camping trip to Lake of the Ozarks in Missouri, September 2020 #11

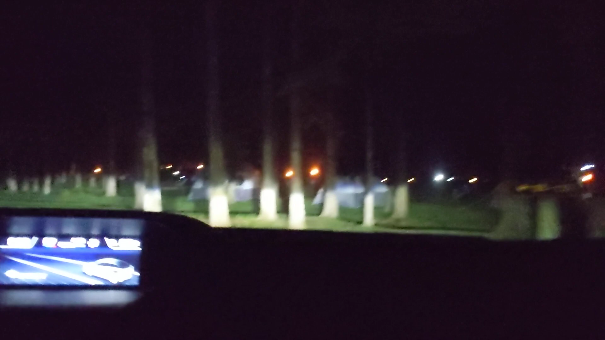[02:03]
And we're the only one on this row! Ha! We don't have night force. That's us. There's one up there. There's a deer. Oh deer! Hey deer! Two, three. One, two, three! Hey deer!